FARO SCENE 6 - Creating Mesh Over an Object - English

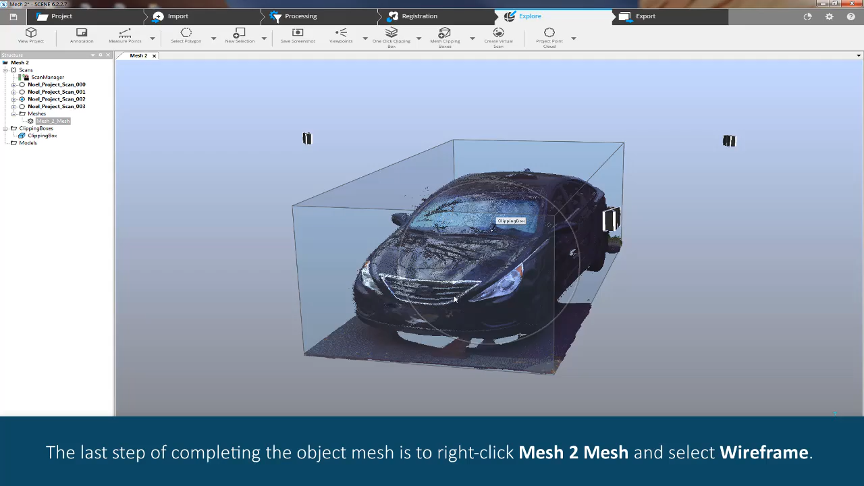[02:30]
to right-click mesh to mesh and select wireframe this
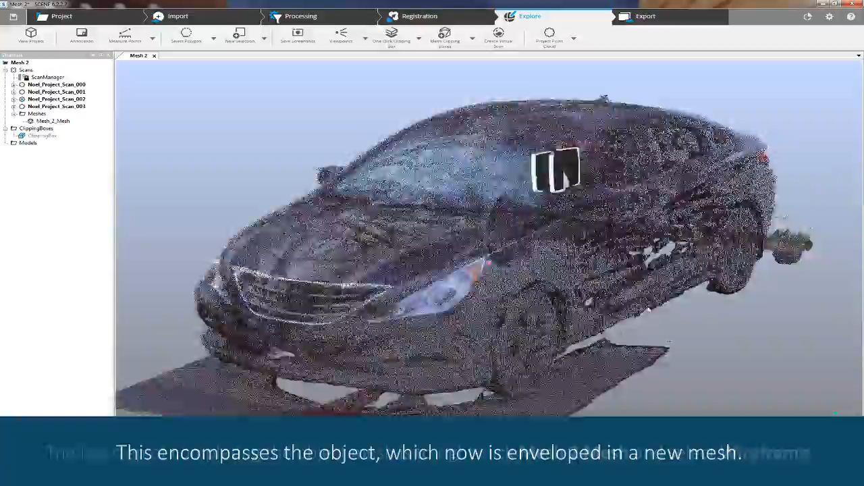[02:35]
encompasses the object which now is enveloped in a new mesh